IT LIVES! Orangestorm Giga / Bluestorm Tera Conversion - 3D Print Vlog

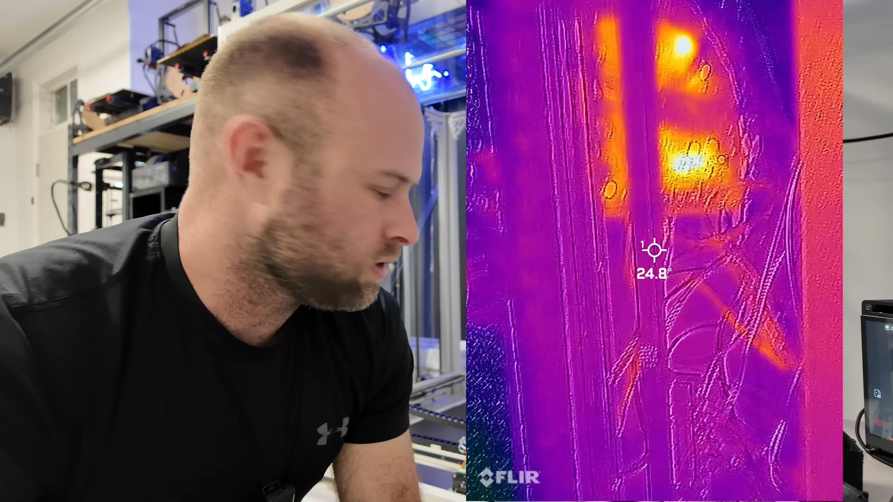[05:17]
I was trying to check for hotspots mainly to see if there are any areas on the board, you know, as I do the cooling process.
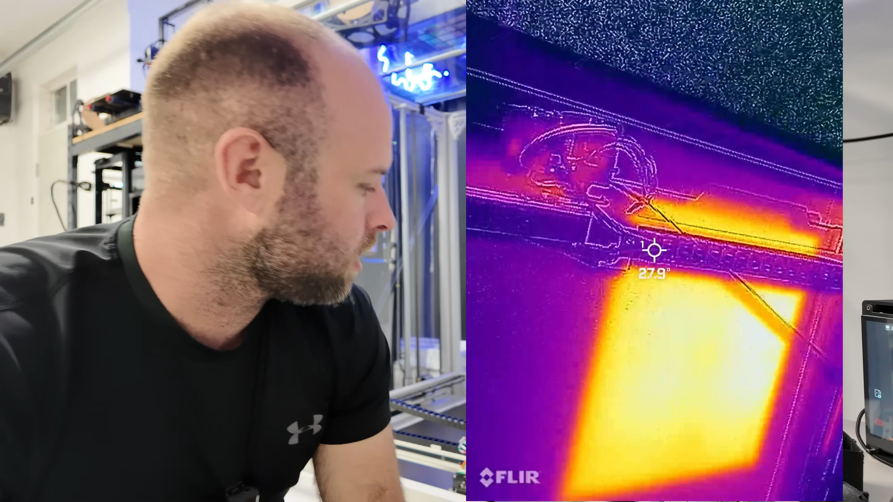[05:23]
So I know where to direct the air. I was also checking for hotspots on the wires,
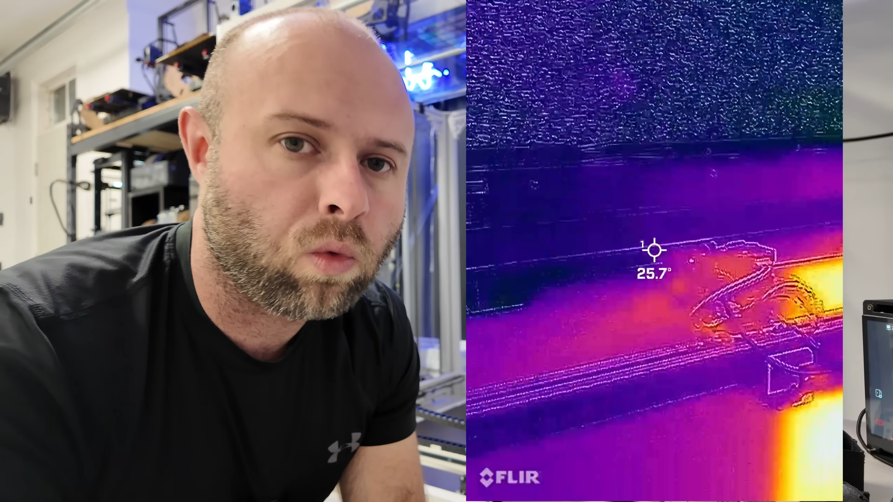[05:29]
because one of the things that I hope to do once I get it all dialed, oh, it's starting.
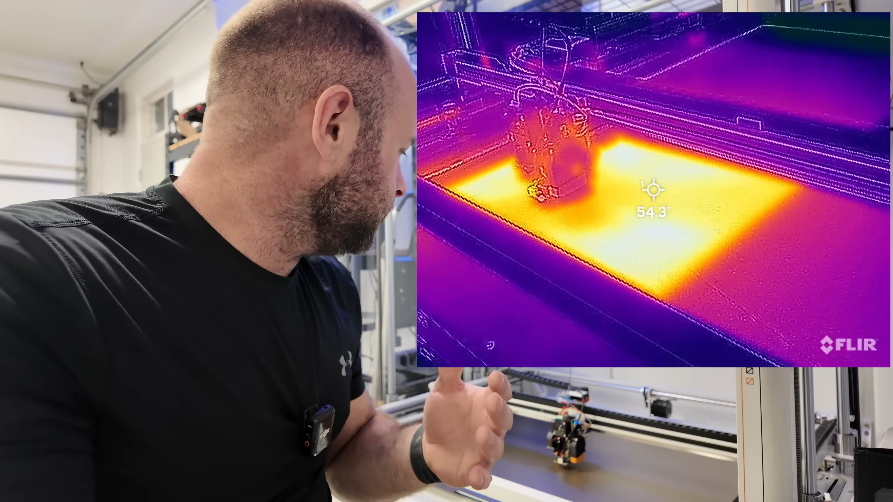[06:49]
looking for hot spots on the wires. Because my plan is, once I get it reliably working,
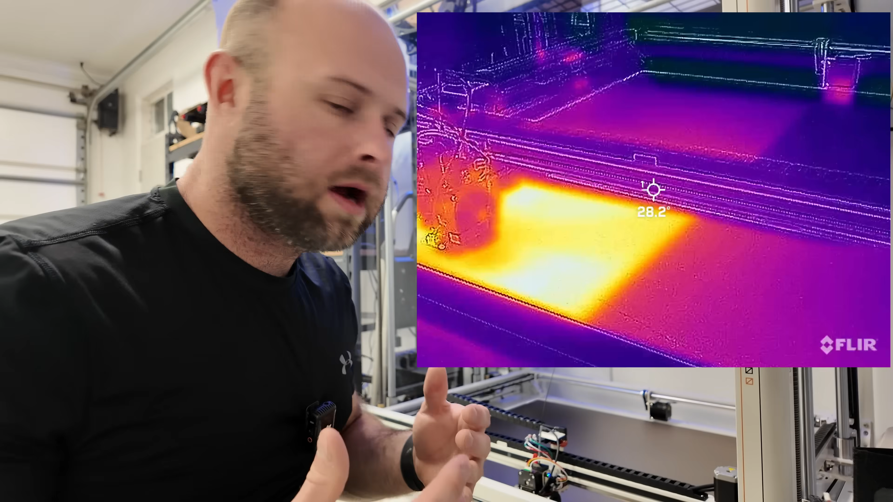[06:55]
I probably am going to take it all apart and replace a lot of the wires.